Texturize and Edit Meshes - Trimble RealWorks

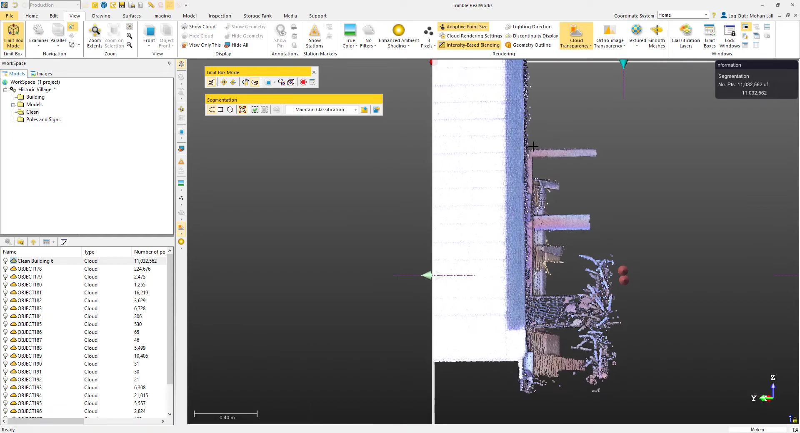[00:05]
Then we took a look at how to create a 3D mesh from that point cloud.
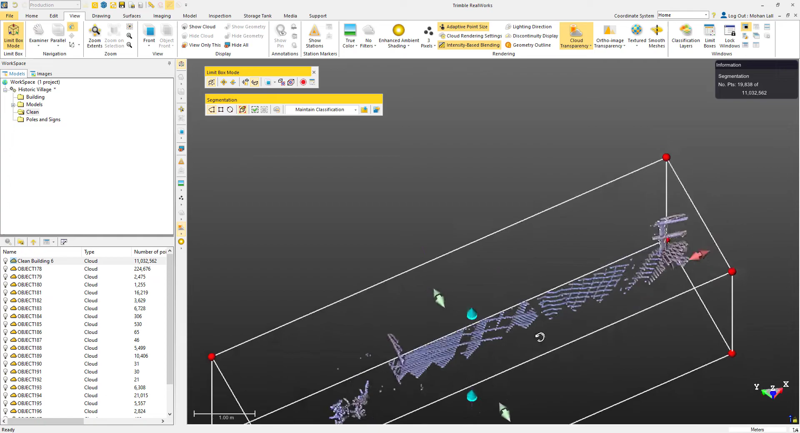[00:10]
If you're unfamiliar with that process,
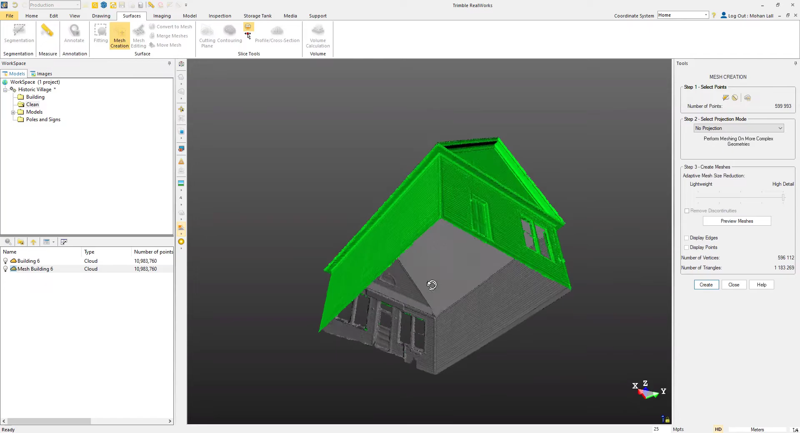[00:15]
check out the links in the descriptions to watch parts 1 and 2 of this tutorial first.
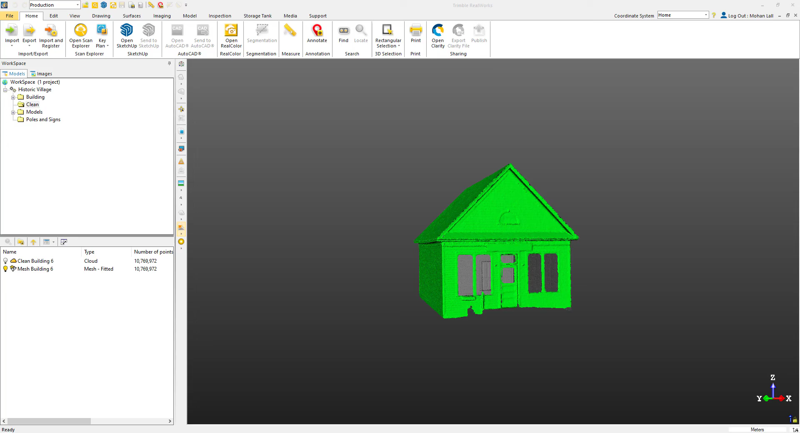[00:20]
Now we're going to take our mesh and texturize it using our scanner's images. Head over to the mesh editing tool. We have a number of options within the mesh editing tool.
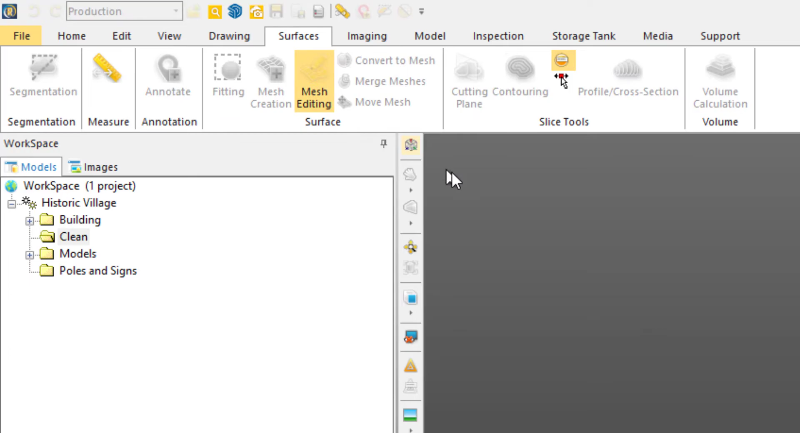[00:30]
If we wanted to, we can reduce the number of triangles or the complexity of the mesh. In this case, we don't need to do that. The first thing we'll do before texturizing is filling in some of the holes and gaps.
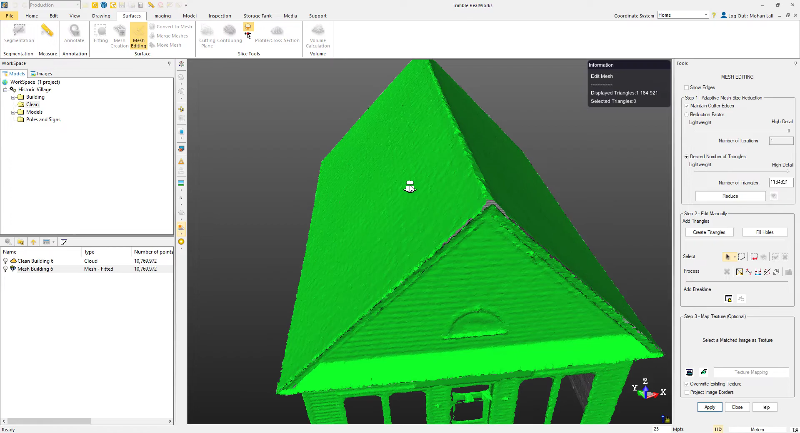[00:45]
We can select the fill holes option, and you'll notice the cursor will change to a small pale icon.